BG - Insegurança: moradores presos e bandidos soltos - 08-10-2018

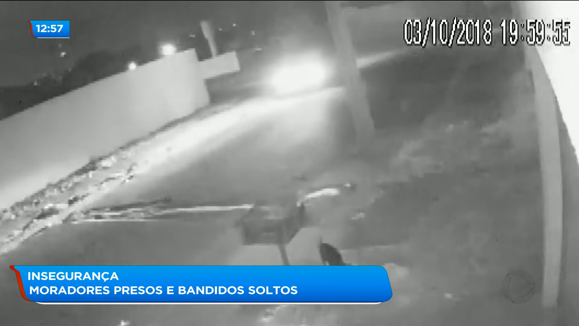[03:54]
a gente tem uma imagem de uma câmera de segurança que mostra que por pouco os bandidos não agiram também do outro lado, já no Cardoso 2, né? Foi isso. Eles tentaram assaltar uma mulher, ela mandou no grupo, no grupo do setor, tentaram assaltar, só que ela viu a movimentação, correu e fechou o portão de bom marido, aí de lá eles saíram, deram fuga no carro e foram para algum outro setor. Essa senhora que está aqui, é a avó do Guilherme, levaram a TV da senhora, a senhora estava na hora que os bandidos entraram aqui?